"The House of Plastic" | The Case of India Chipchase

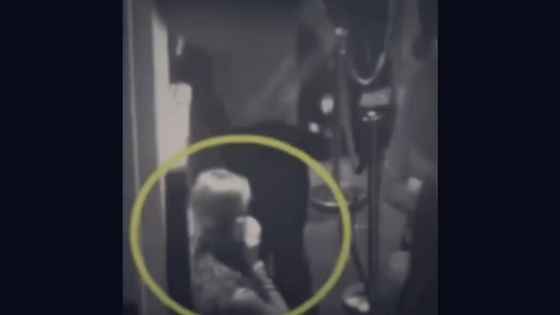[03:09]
hoping to find someone she knew who could help her. All of which was recorded by security cameras as you can see in the video.
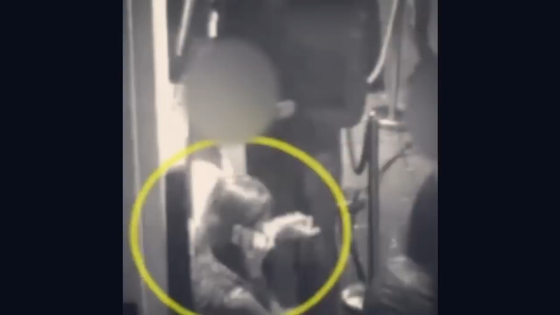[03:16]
She was using her cell phone trying to send or read a message.
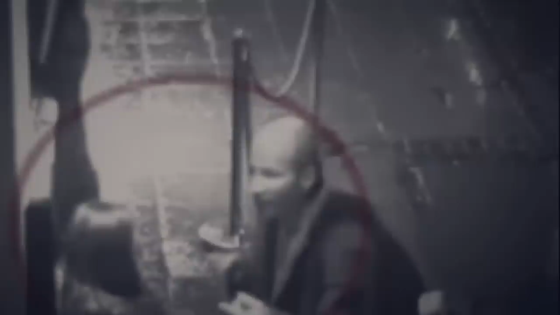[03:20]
At that moment, a tall, bald man approaches her and they start talking.
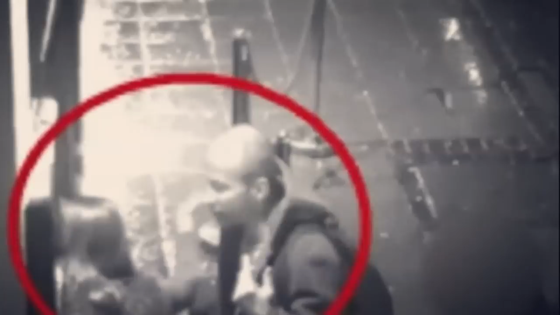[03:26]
That man is Edward Tenniswood, a 52-year-old accountant.